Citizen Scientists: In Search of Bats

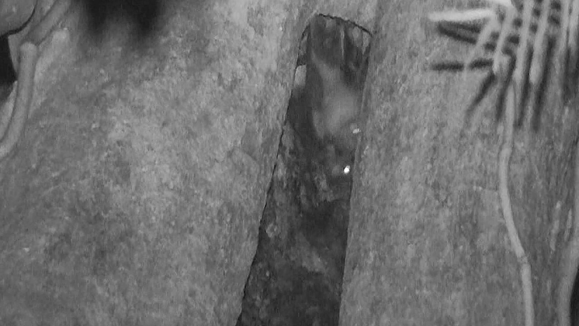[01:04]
Vampirum spectrum is an apex predator. It's on the top of the food chain. It's like finding the jaguar in the bat world.
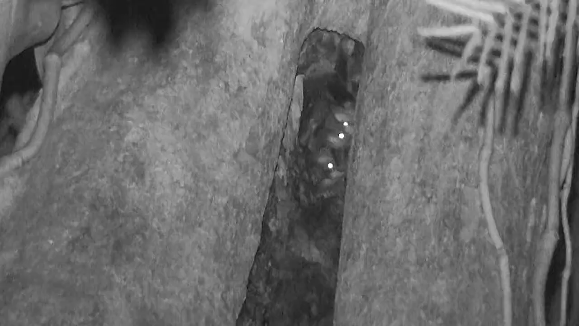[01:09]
And finding vampirum in spectrum in a forest means that the forest has a really healthy ecosystem.